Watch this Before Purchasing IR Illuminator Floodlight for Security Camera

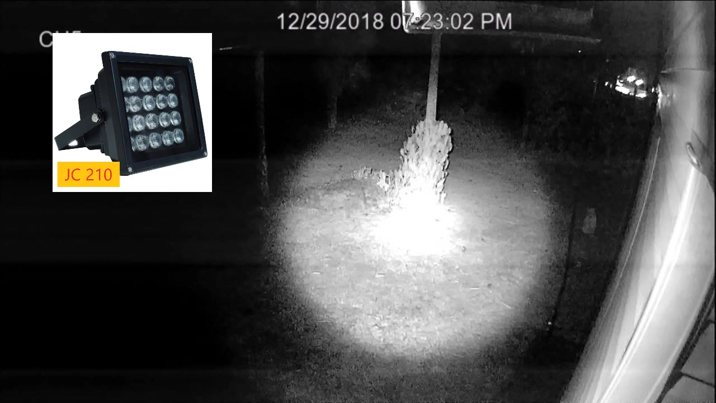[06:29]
and you can clearly see it's a spotlight then the Vicky Lynn IR is definitely a little bit more spread out but like I said the specs really didn't say anything
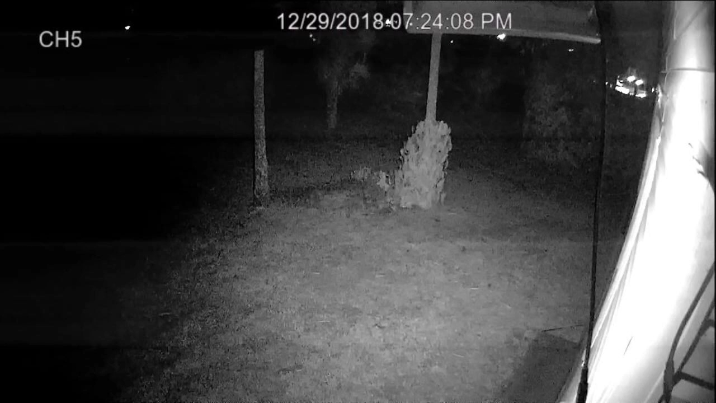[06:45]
so you really have to look at the reviews here's the bracket so you can screw the